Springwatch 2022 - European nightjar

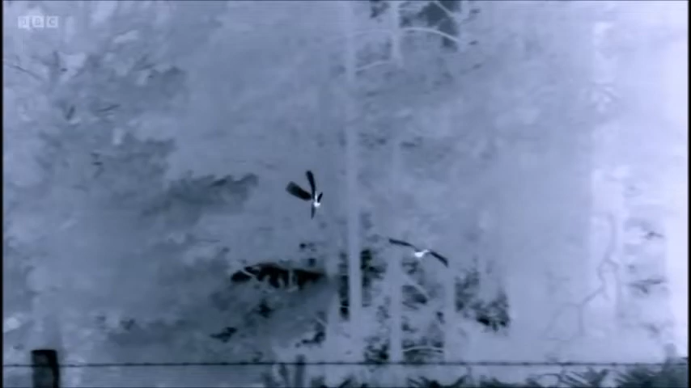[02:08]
Listen to that. Here, two males together, pursuing one another.
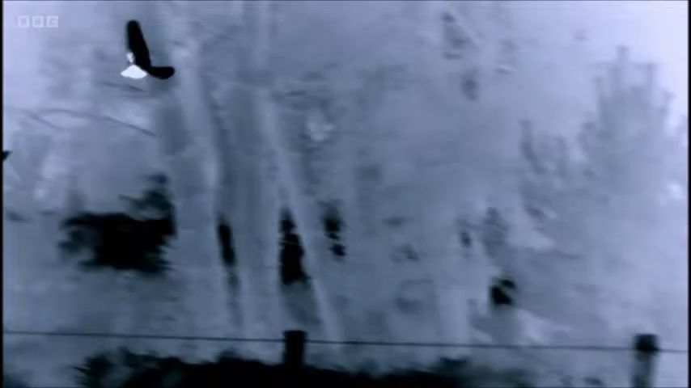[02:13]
Oh my goodness me, glowing in the dark.